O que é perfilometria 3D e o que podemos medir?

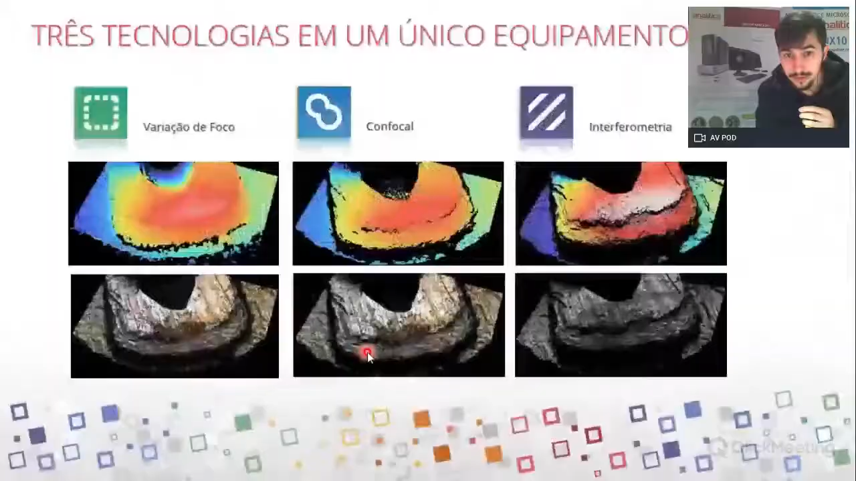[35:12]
E aí a gente tem uma comparação das três tecnologias aqui. O que a gente observa? Que se a gente olhar no confocal, tudo, essa parte mais escura da borda aqui, na verdade, da amostra, aqui também no interferômetro, são regiões de perda de sinal. Então, você observa que a variação de foco, ela tem muito menos perda de sinal na borda, porque ela consegue obter imagem, essa parte inclinada da amostra,
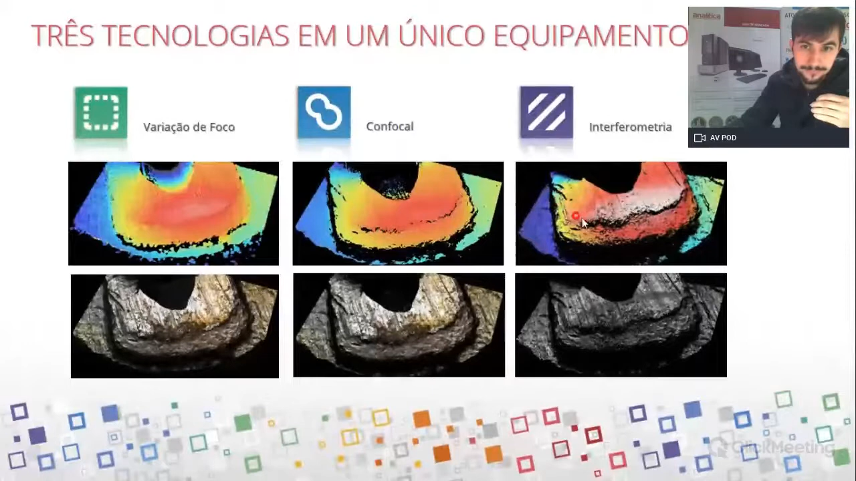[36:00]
a informação de textura aqui do confocal e do interferômetro, da interferometria, são informações mais precisas. Então, a gente tem as três tecnologias em um único equipamento com o objetivo de ser mais versátil possível.
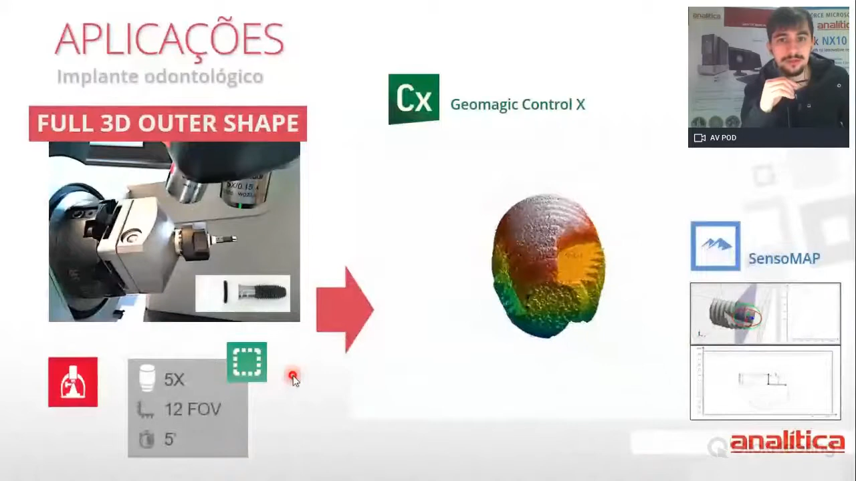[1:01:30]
utilizando esse nosso software aqui, Geometric Control.